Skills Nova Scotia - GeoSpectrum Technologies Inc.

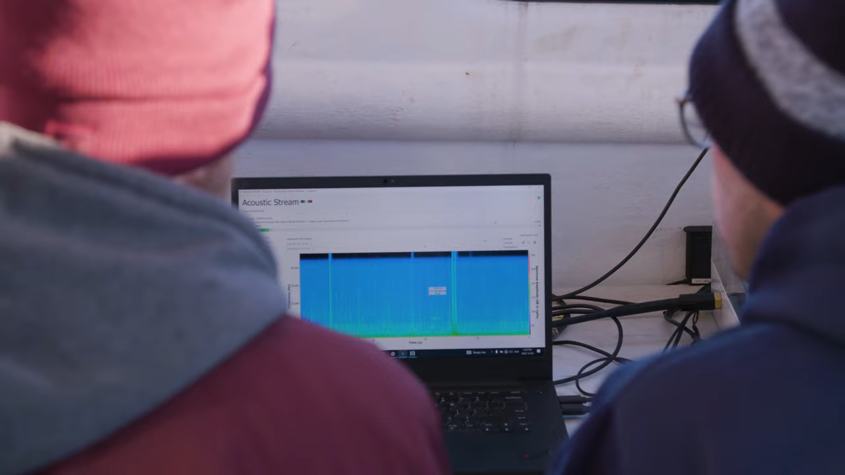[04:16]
Oh, interesting. Okay, cool. If you put the headphones on. Yeah. You'll be able to hear all the sounds that are in the water right now.